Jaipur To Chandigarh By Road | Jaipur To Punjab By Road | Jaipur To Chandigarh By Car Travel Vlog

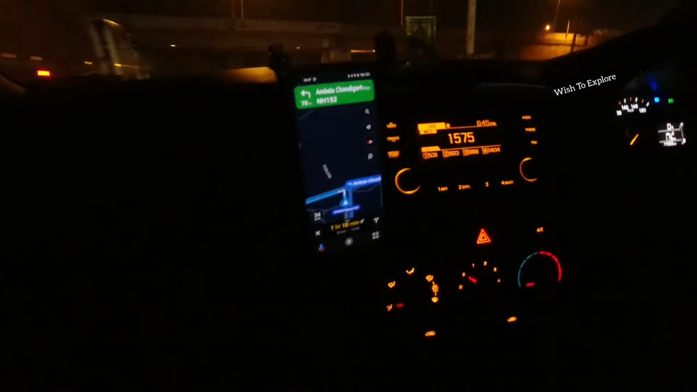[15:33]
सो अब हम आ गए हैं अम्बाला चंडीगढ़ एक्सप्रेस पे।
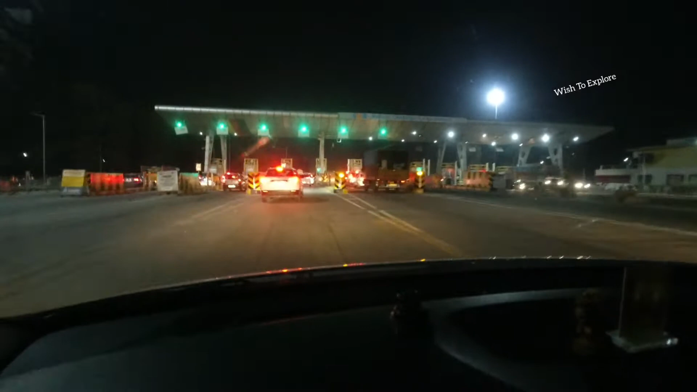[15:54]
सो गाइस अम्बाला चंडीगढ़ एक्सप्रेस वे का टोल है, बूथ है। अब इस पे देखते हैं इस पे कितना चार्ज कट रहा है।
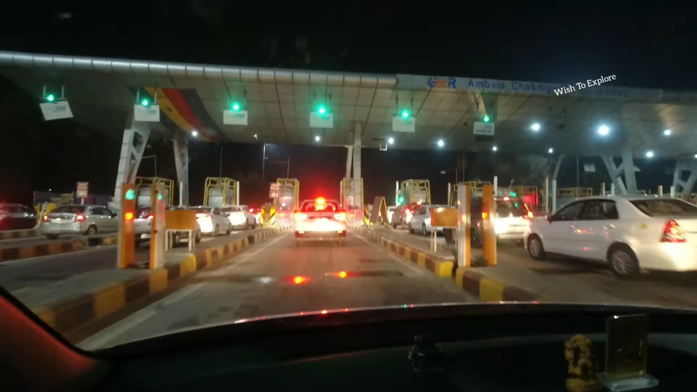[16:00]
अभी तक तो ओवरऑल 600 रुपए का चार्ज कट चुका है, मतलब इसके एक्सक्लूडिंग बता रहा हूँ मैं।